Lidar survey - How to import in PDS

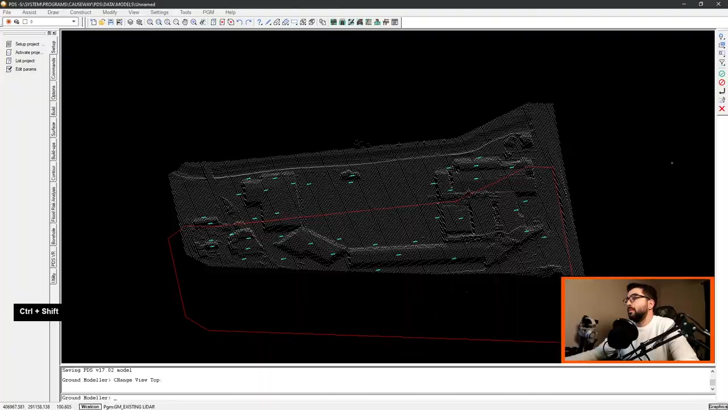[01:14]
what it is essentially is they flew a plane with a laser machine pinpointed on the earth and they got the levels.
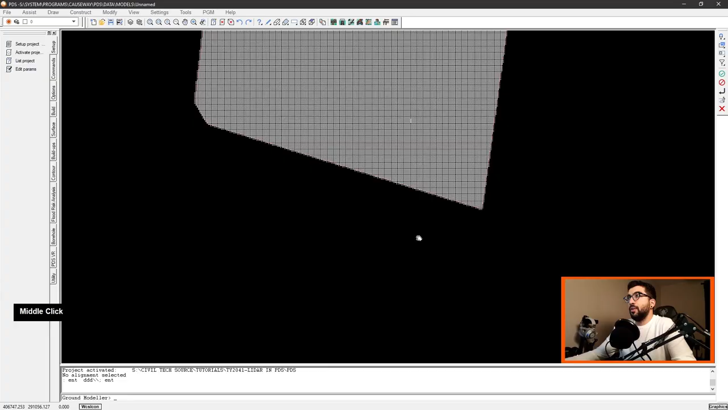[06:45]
Now if we view the 3d view you can see it brought the buildings outlines.
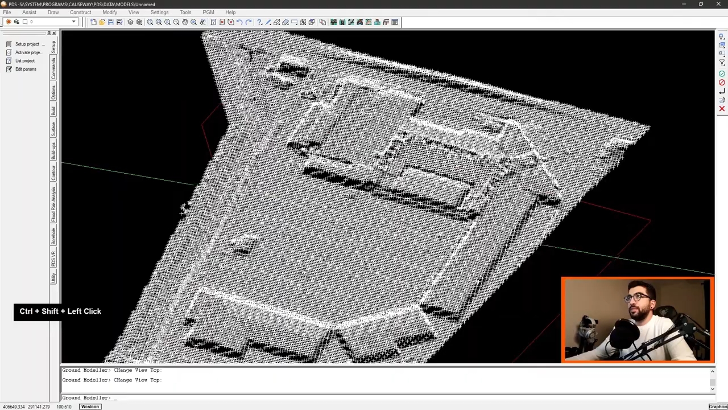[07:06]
we've know the areas here and we know the levels that might be tiny bit higher.
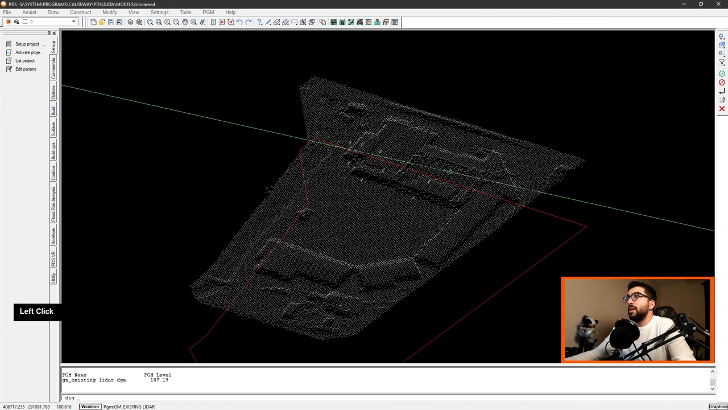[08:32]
like ferdy why are you doing this well it's it's so when i can build the model for this area like for this roof it will be slightly different so i can assess what's the roof level what's the ground level actually so as you can see here i put the levels up here so you can see hopefully it picked it up correctly and we have some more buildings over here they've been demolished because this is 2017 the lidar was done before these buildings
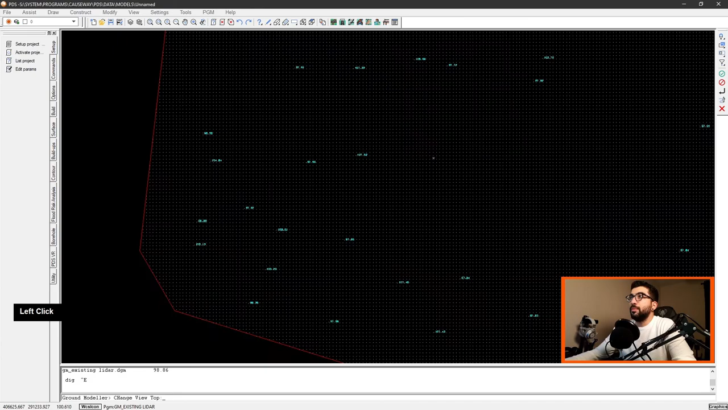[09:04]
were demolished so we go back to bottom view and if you can see here 97 107 97 109 so 97 9 basically 98 99
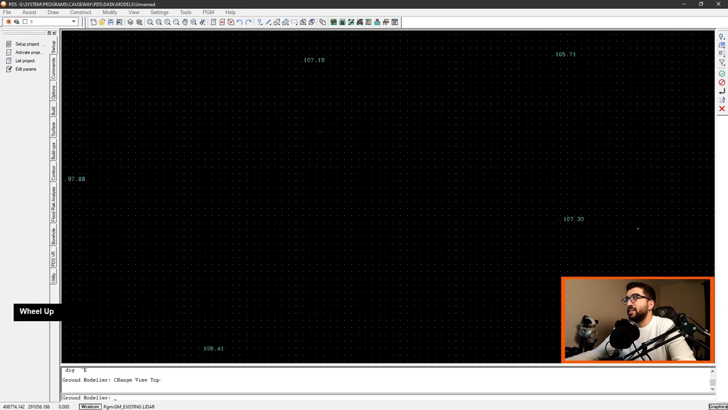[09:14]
107 102 so basically let's assume anything above 100
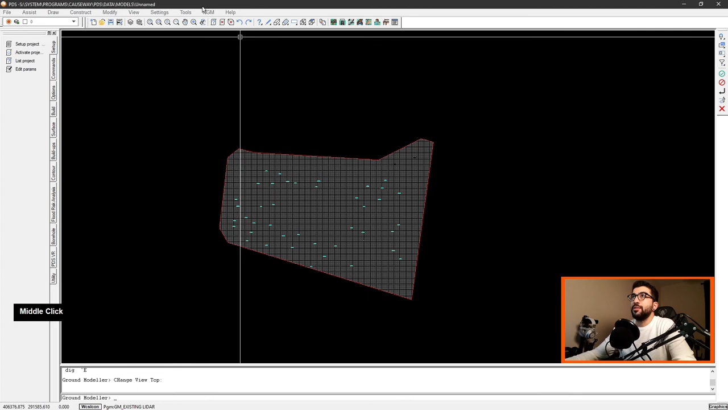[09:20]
so what we can do is go let's view here as well double check 98 okay so anything
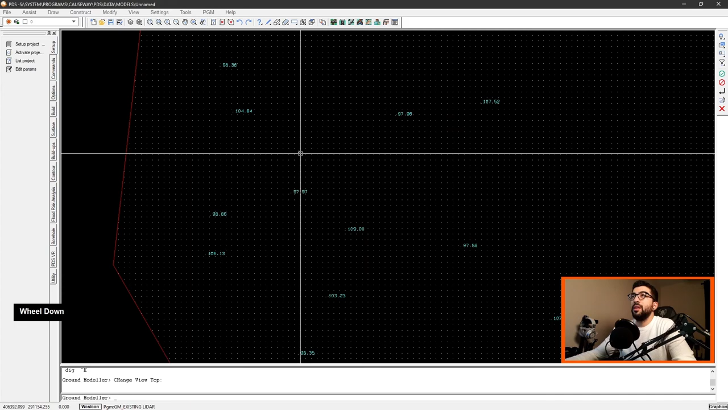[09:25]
above 100 so if we go pgm build model build pgm again and we're gonna hit
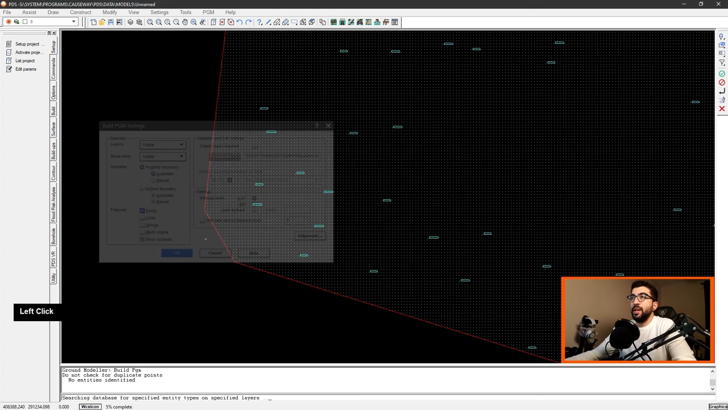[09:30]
okay my bad we shouldn't have hit okay so we're gonna go pgm build
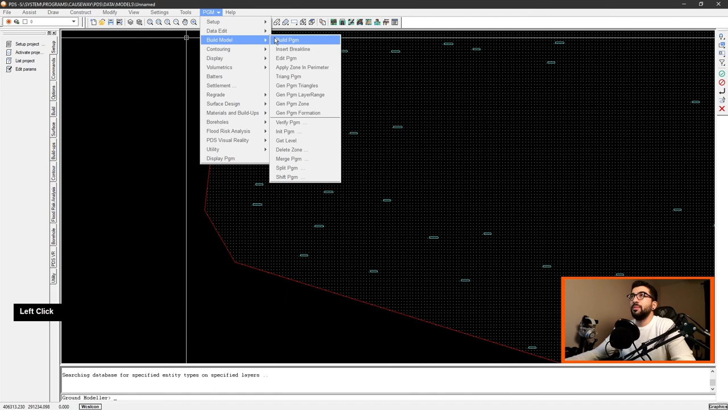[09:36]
model build pgm we're gonna go user defined the minimum let me
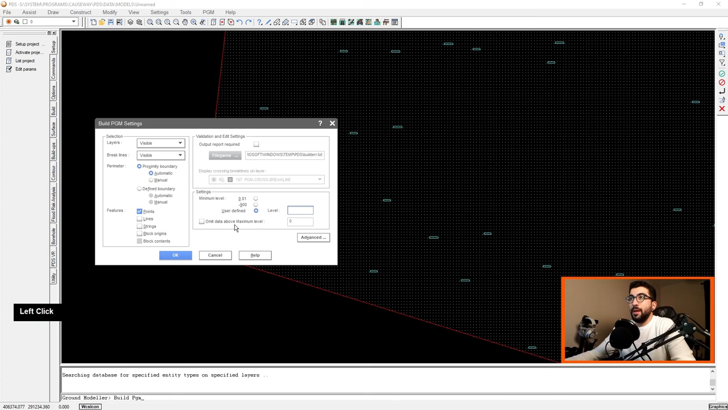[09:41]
omit data above maximum level so 100 so anything above will not be counted we're gonna hit okay see 99 99.998 hit okay
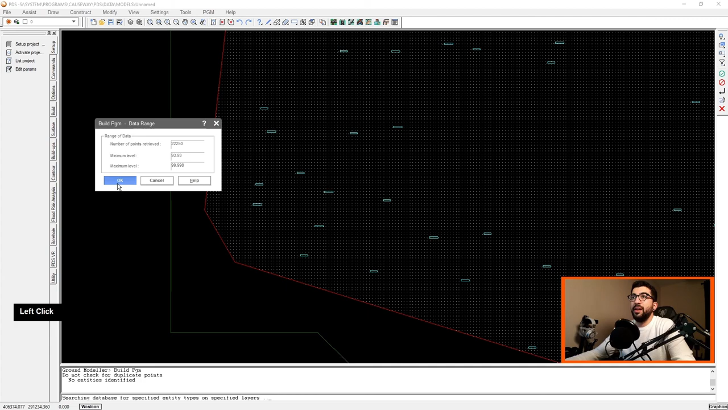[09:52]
and create new file let's replace that existing lidar yes and okay and now let's contour it
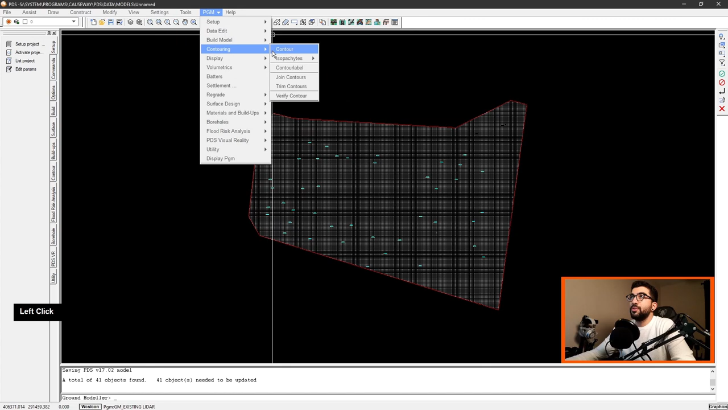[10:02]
so i would expect to see some contours surrounding the perimeter of the building where it starts to going to 100 so yeah so it's about
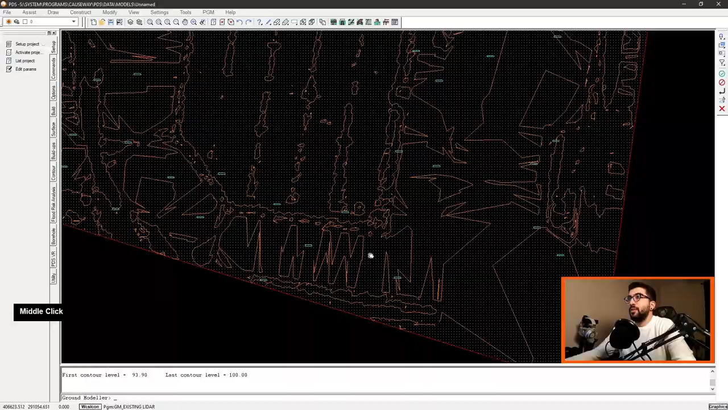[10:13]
right so if you can see here it didn't pick up the buildings
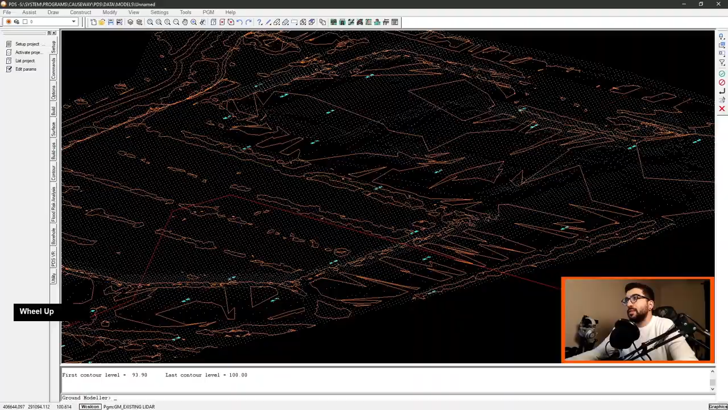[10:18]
because the country would have been all the way up there but their contours
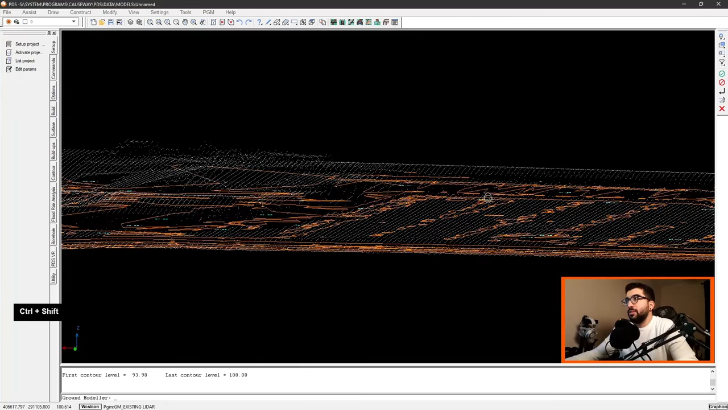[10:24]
are all the way down the ground and that is how you get your lidar information in pds
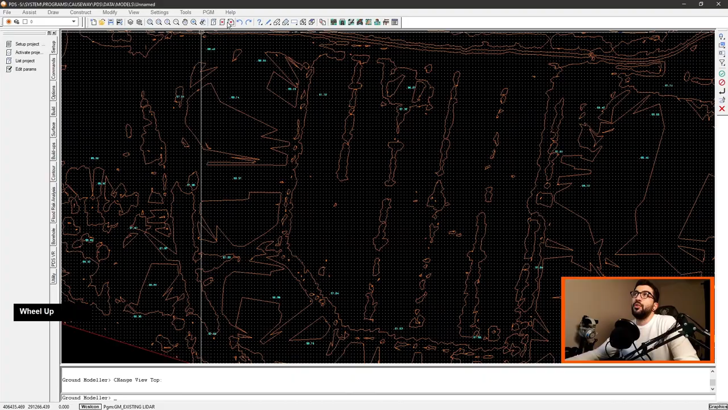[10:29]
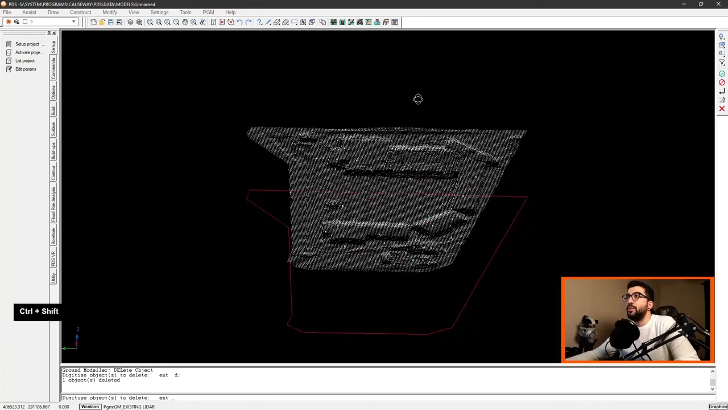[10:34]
now this step where you do this is basically sometimes unnecessary if you have downloaded the dtm probably
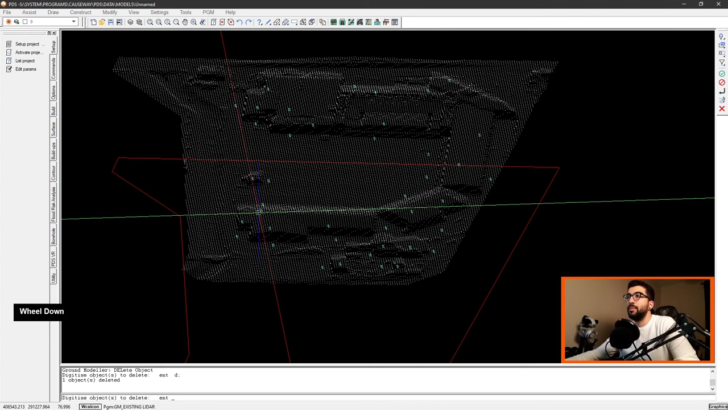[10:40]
you wouldn't have picked the the any trees because in this case we don't have any trees but the dsm i think it just picks the surface like how the surface
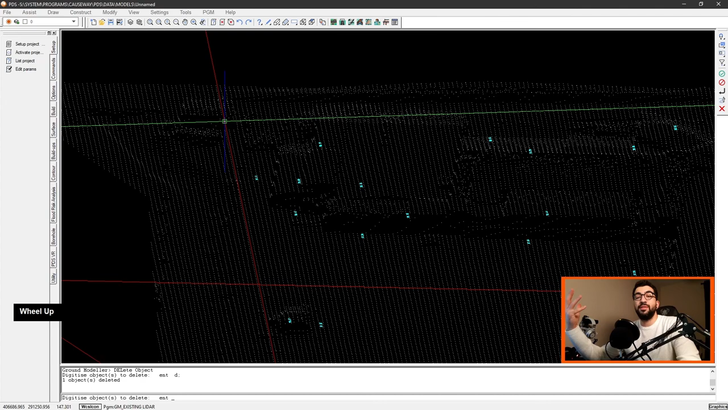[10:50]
is but dtm is for terrain so the actual terrain how it looks like so
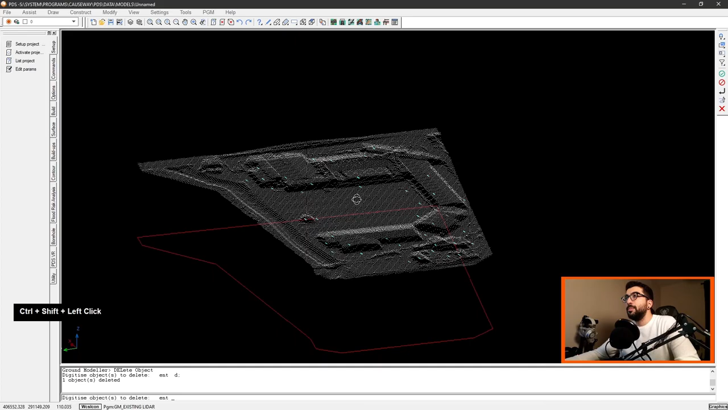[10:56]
that's how we do it so if we actually went to pgm display pgm
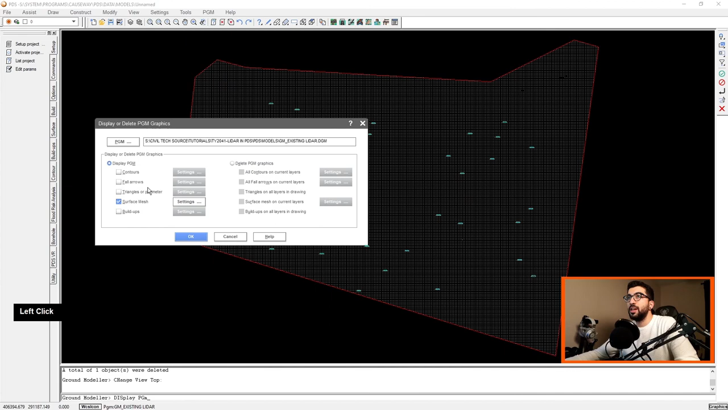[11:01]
go to surface mesh uh i stood every two meters and okay and okay again and if we view it now
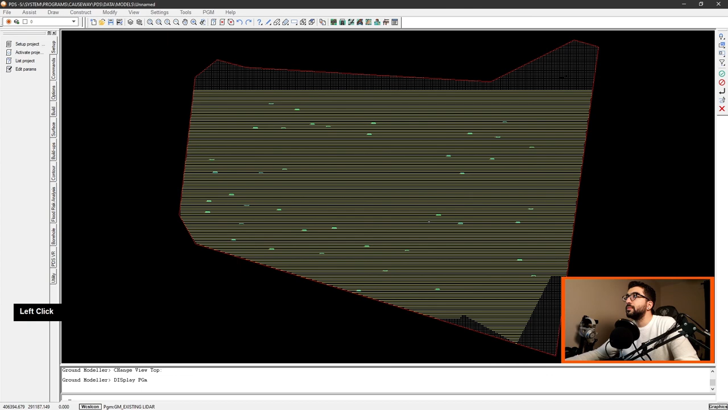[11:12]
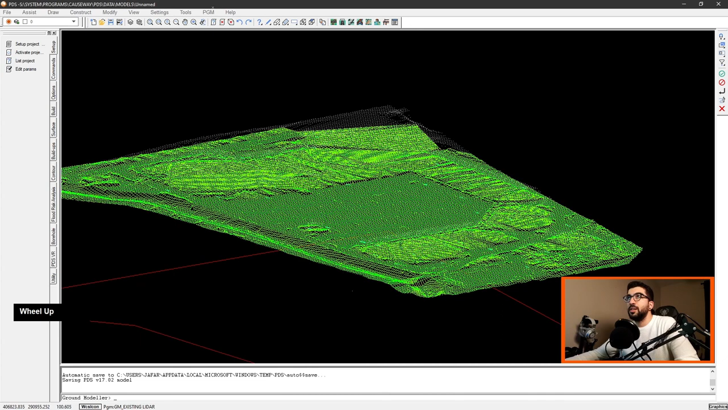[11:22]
actually let's hide the point well just so we can be sure so
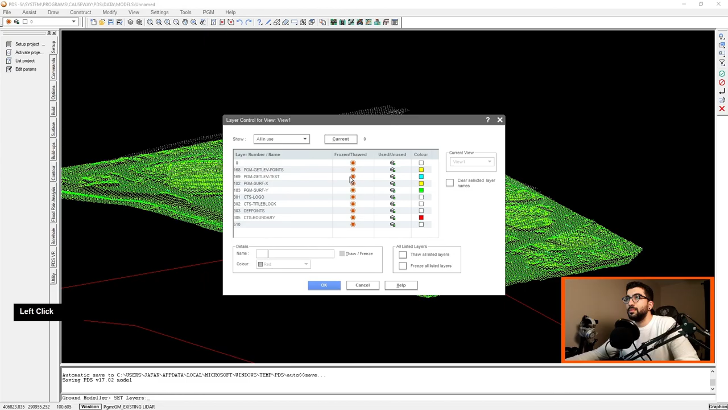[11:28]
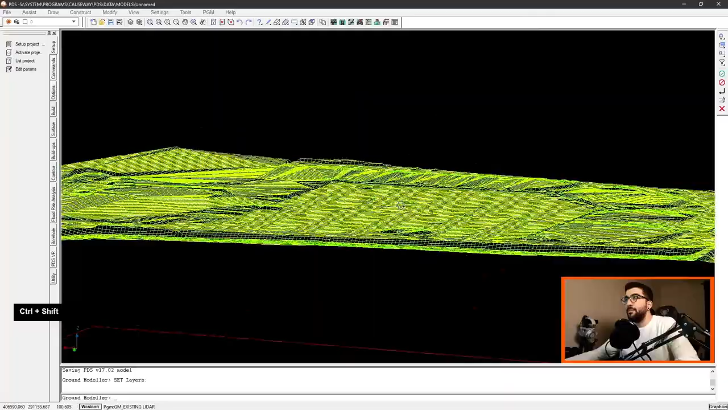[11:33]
see it picked slightly the building edges but overall it's better than picking the whole roof level so